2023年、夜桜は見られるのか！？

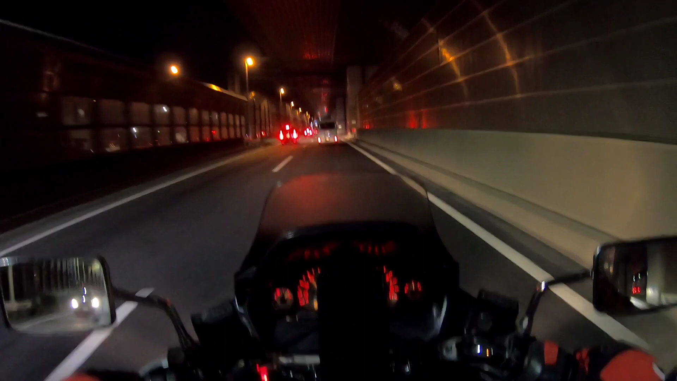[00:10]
今日はね、2023年、3月22日、
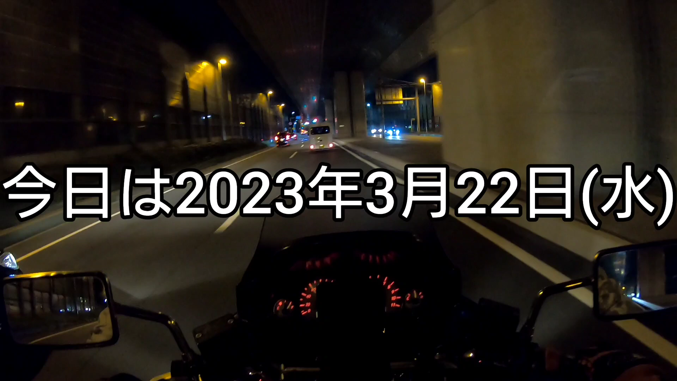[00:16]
水曜日かな、ですね。
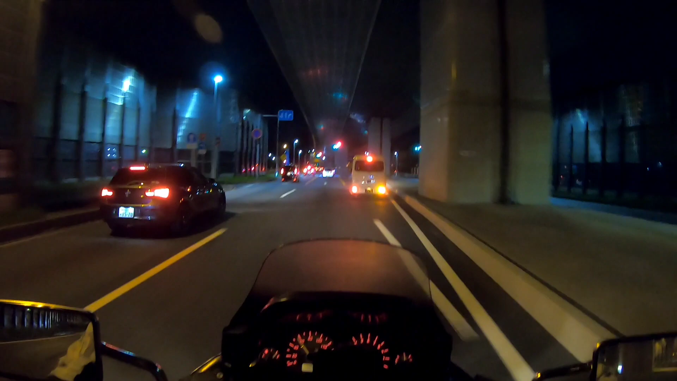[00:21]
はい、現在時刻はですね、夜の、7時50分になろうとしてますかね。
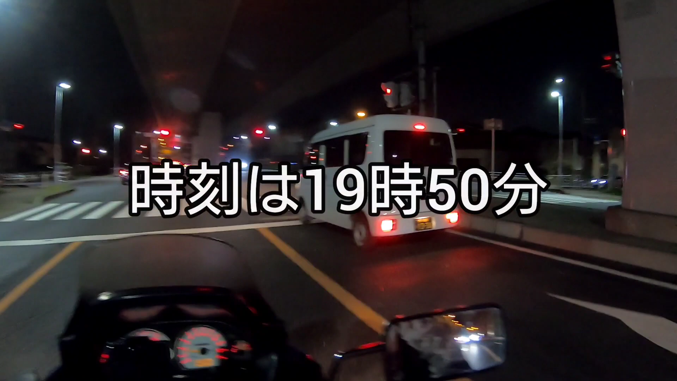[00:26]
はい、今、
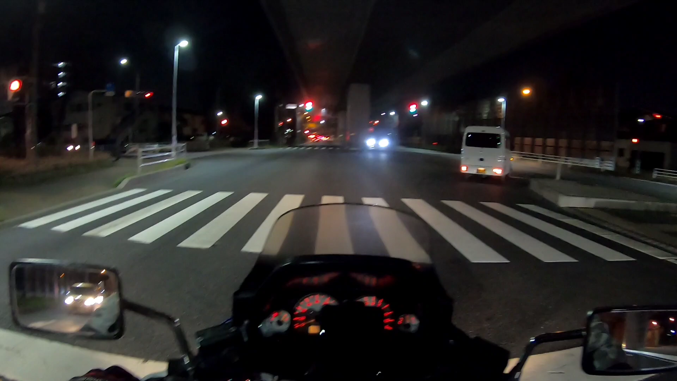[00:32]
埼玉県三郷市のね、国道298号線外環道のね、速道を今、千葉方面に向かって走ってるところですね。今日仕事だったんですが、仕事でね、帰宅してから、慌ててね、そそくさと、ね、バイクに乗ってきました。なぜかというとですね、もう桜がね、そろそろもう見頃だよっていうことなんですけども、
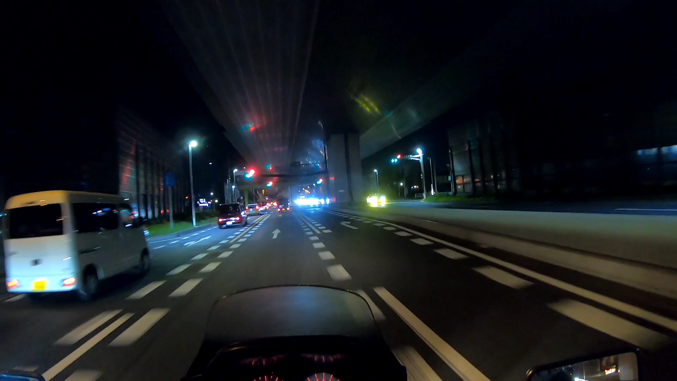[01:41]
あ、ここだったかな。あ、違う、もう一個先だった。間違えちゃった。夜だとね、ちょっとわかんないですね。はい、こっちでしたね、間違えました。いけない。もう一個先ですね。はい、でね、どこ行こうかっていう、行くかっていうとですね、ここかな、
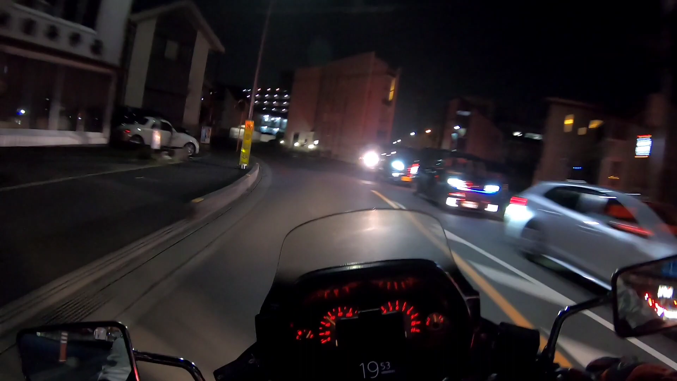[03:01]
そちらの方にね、向かいますんで、そちらで、ちょっとね、
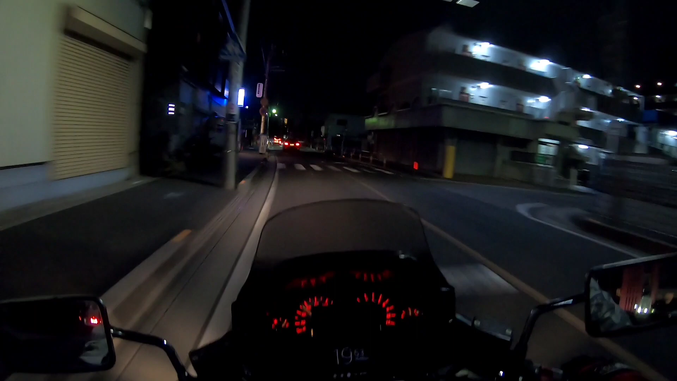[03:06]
夜桜を撮影してみたいなと思いますので、はい、どの程度映るのか、
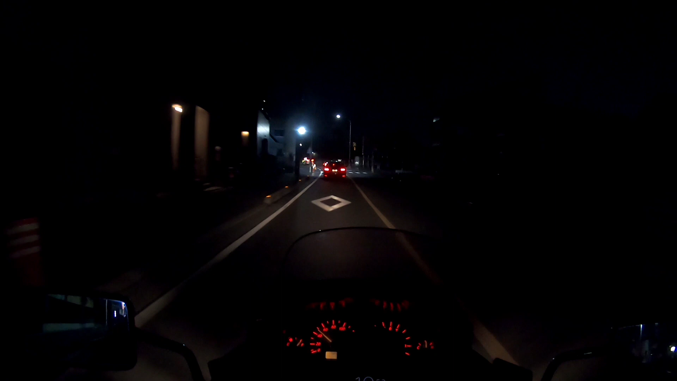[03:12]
どの程度の景色なのか、ちょっと夜は初めてなのでね、期待半分なんですけども、まあ本当に今日がね、もう最後なんで、おそらくね、結構ね、街灯のあるところ結構ね、なんか綺麗に見えそうな気もしますね。
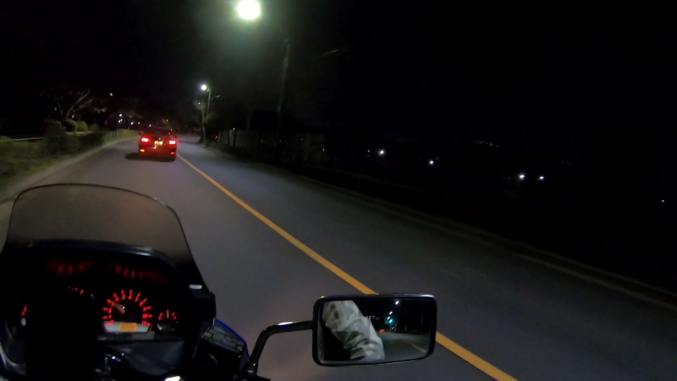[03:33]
はい、はい、間もなく、水元公園の入り口ですね。東金町5丁目交差点側の方からね、
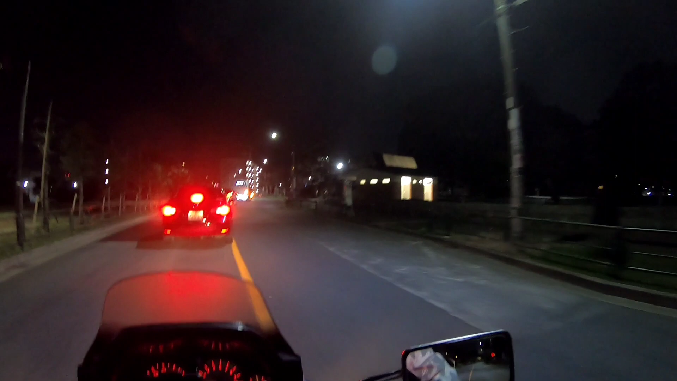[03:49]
入りますので、今一方通行なんでね、この通りが、
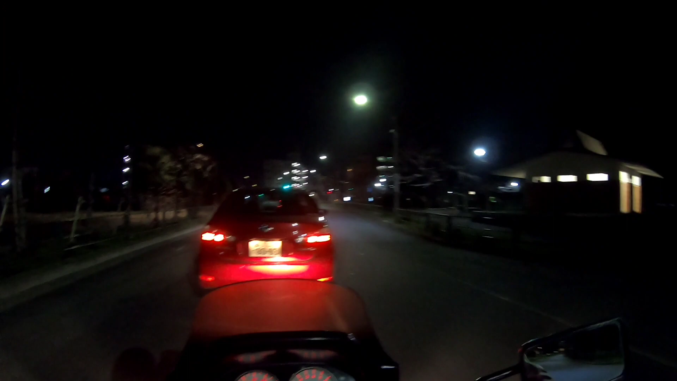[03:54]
公園の中心部まで一方通行なんで、こっちから入っていかないと、最初から最後まで走れないってところなんですよね。はい、はい、ということで水元公園に入りたいと思います。はい、どうぞでしょうかね、どんな感じでしょうかね。
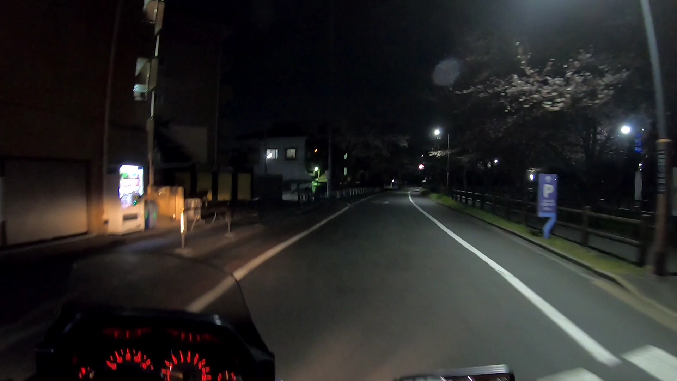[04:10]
ああ、ちょっとね、いまいちですね、街灯はね、こんな感じですけど、
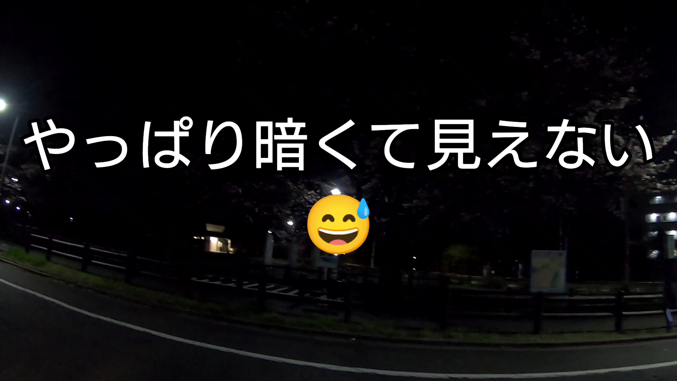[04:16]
はい、それでは行ってみたいと思います。
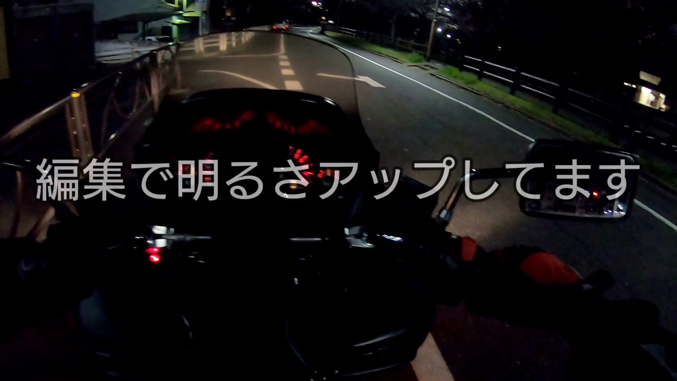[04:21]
レッツラゴー。
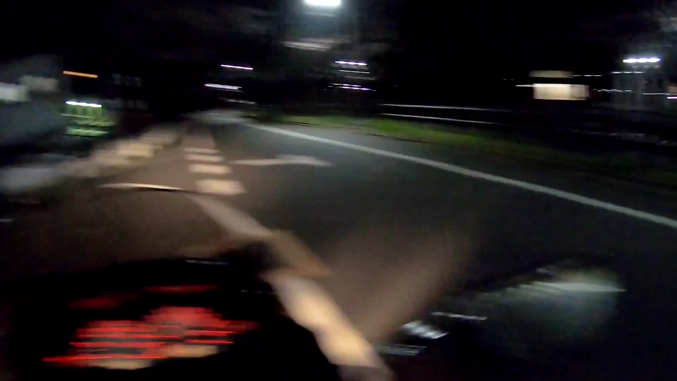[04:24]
ちょっとハイビームにしてみますかね、一方通行なんでね、
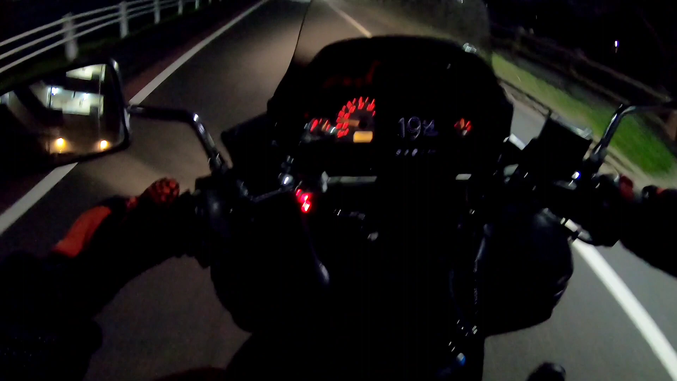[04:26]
あんまり変わんないか、あんまり変わんないね。残念だな、どれぐらい映るかと思ったらね、街灯もね、ちょっとね、そんなに賑やかじゃないんでね、いやー、なんか綺麗に見えるとこないのかな、こういうとこね、こういうとこね、ちょっと明るいとこだとね、ほら、なんとか夜桜がね、ちらちらと。どっかね、いい撮影ポイントがあればね、そこでちょっと撮影もしたいなと思いますね。はい、
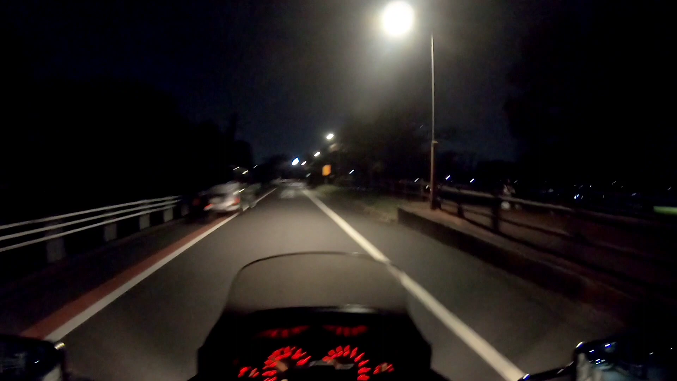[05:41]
光の当たってるところはね、綺麗なんですけどね。どっか明るいところで止まるかな一回。さすがに、平日の夜なんで静かですね。
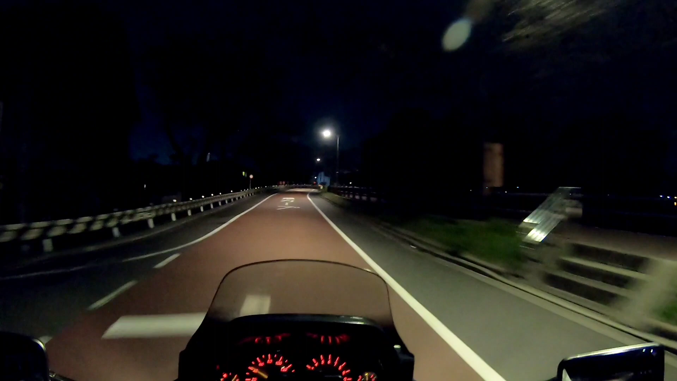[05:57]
昨日は祝日だったんで、おそらくね結構花見の人が多かったんじゃないかなと思いますね。
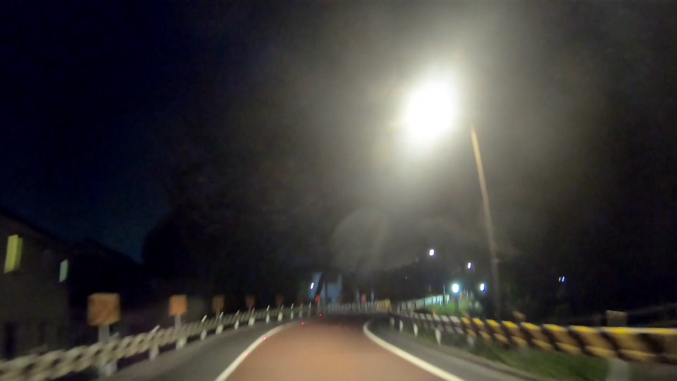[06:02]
あーこれも結構咲いてる、結構咲いてるのにな、見えないな、見えないな、残念残念。あ、肉眼では見えてるんですよ。ねえ、そういえば今日ね WBC でね侍ジャパンが優勝決めましたんでね、
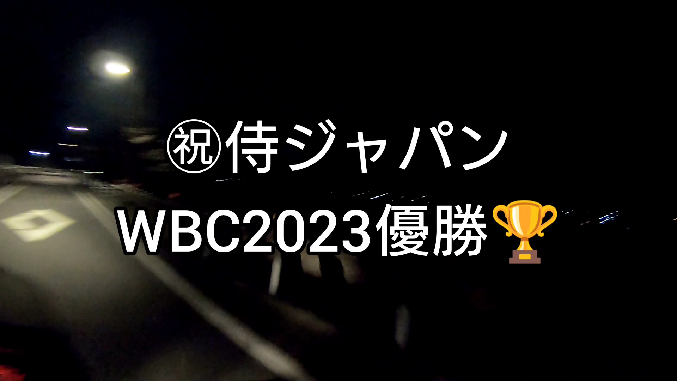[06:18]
なんでねちょっとね、いつもだったらもう夜家でおとなしくしてるんですけどね、今日はもうちょっと出かけちゃおうかなっていう気になったわけですよ。ここまではちょっといまいちあれですね、暗いですね、暗いし。お、でも結構ねほらほら結構咲いてますよ、ほら。
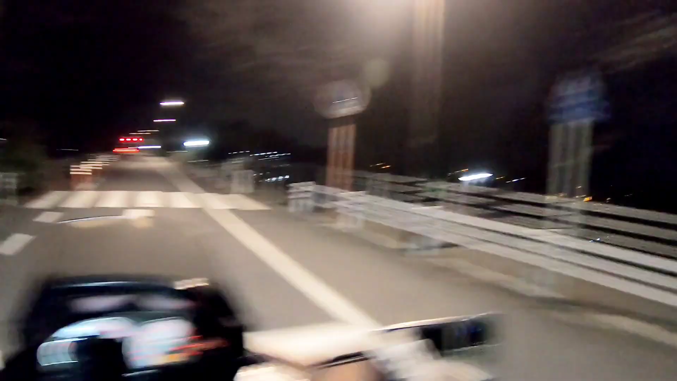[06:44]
一方通行の道路はここら辺で終わりなんですよね。
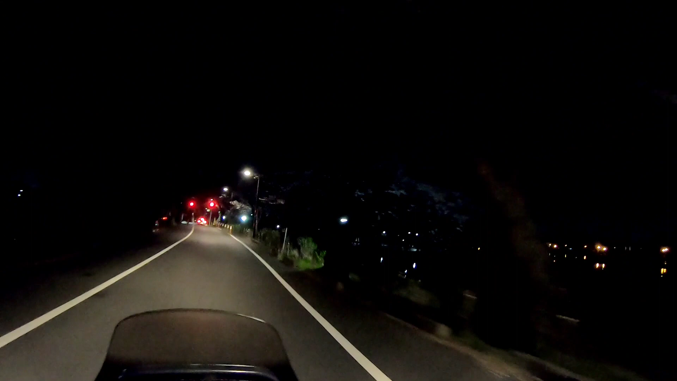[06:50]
どっかな、駐車場のところかなんかで明るいとこないかな、ちょっと撮影したいですね。
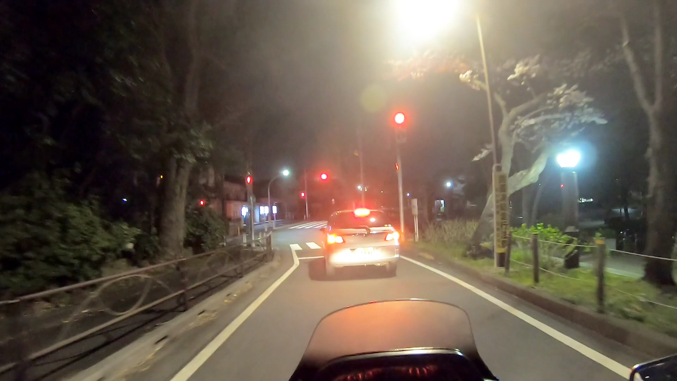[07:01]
さあさあどうなんでしょうか、とりあえずね終点まで行ってみたいと思います。
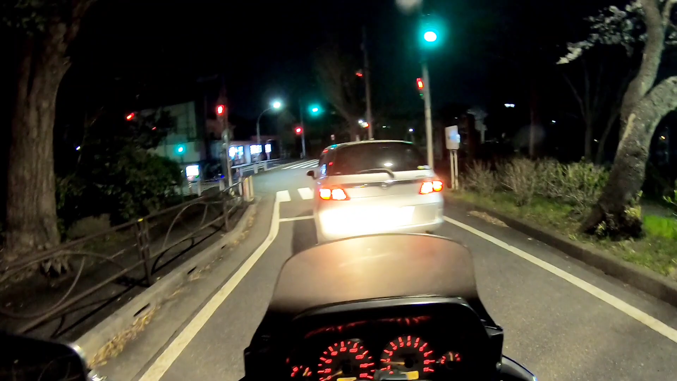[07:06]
はい、ここはね水元公園の中心部ですね。やっぱり夜、平日の夜あれですね、静かだしそんなに明るくないですね。
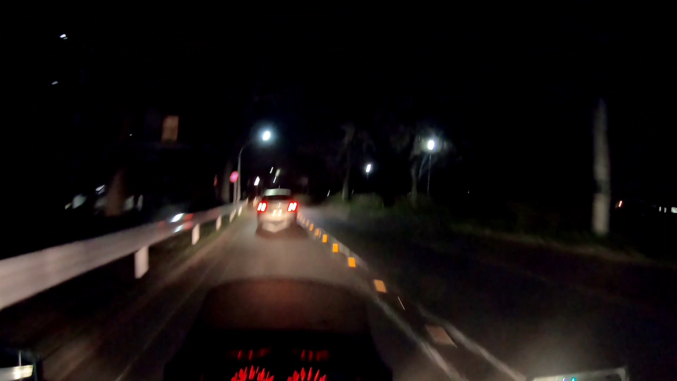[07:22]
あんまり夜来ないんでわかんないですけど、あーでも結構咲いてますよ。やれやれすごいなこれはちょっとあれかな、撮影ポイントなさげかな。もう最悪ねちょっとこの撮影ポイントがなかった場合はね、ちょっと地元のもっと地元の近いところでね、
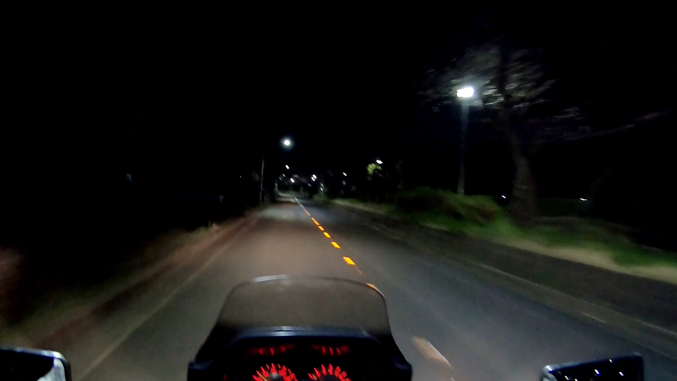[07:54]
ちょっとライトアップしてそうなところがあるんでね、そこまで行ってみたいなと思いますけど、ちょっとそっちで撮影するしかないかな。
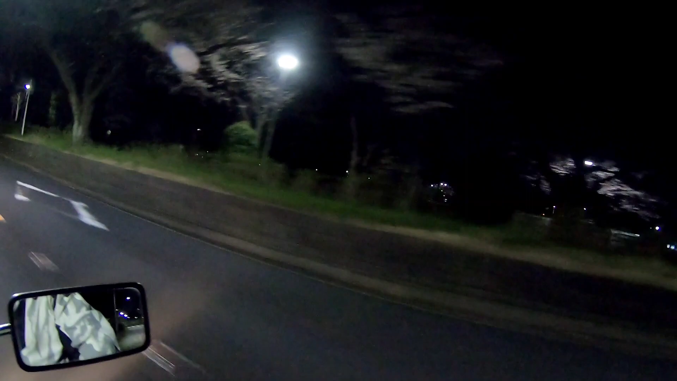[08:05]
いや咲いてるのにな、残念だな。
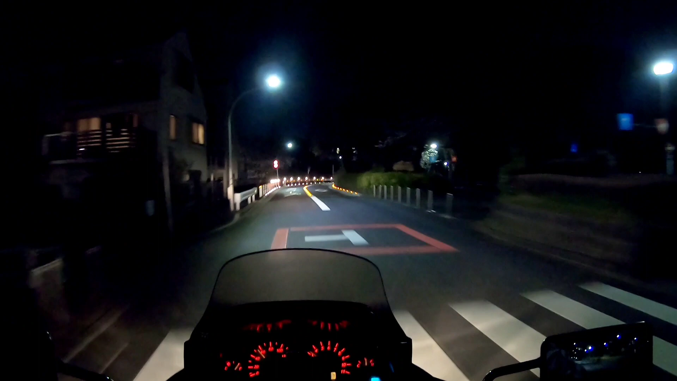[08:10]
ねえ、ほらハイビームにしてもね桜までね届かんすよね。